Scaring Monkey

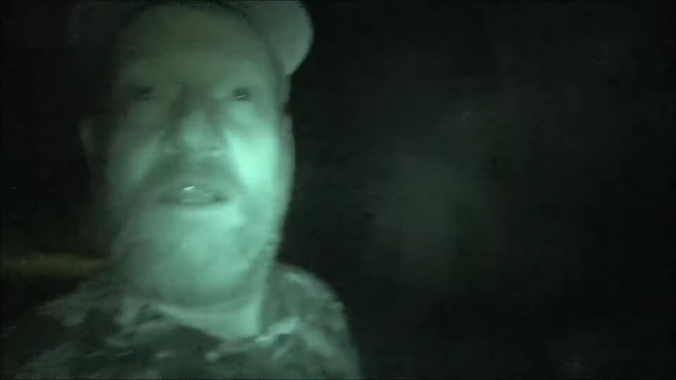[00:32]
I'm gonna walk around this tree and when she pulls in I'll duck down on this side of the truck and we're gonna jump out and scare her I don't know if this is her I
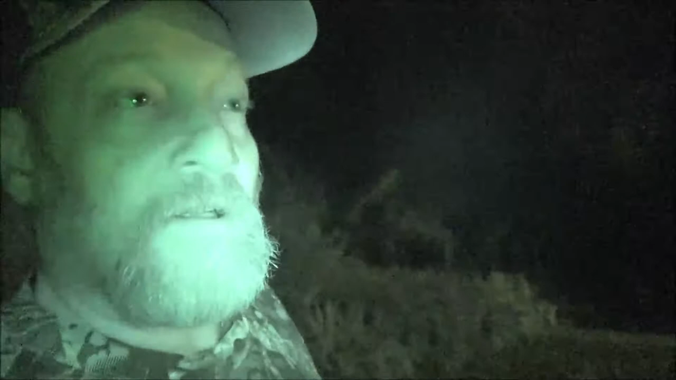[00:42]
think it's her nope it ain't her so I'll turn you on when she's coming up the street I gotta have you on night vision because if I don't it's really dark back here and I'll show you